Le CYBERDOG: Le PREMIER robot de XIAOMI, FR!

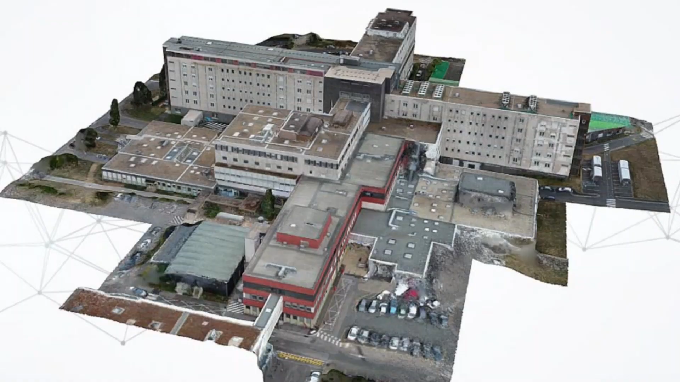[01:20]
Pour modéliser son environnement, il possède 11 capteurs de haute précision pour guider ses mouvements.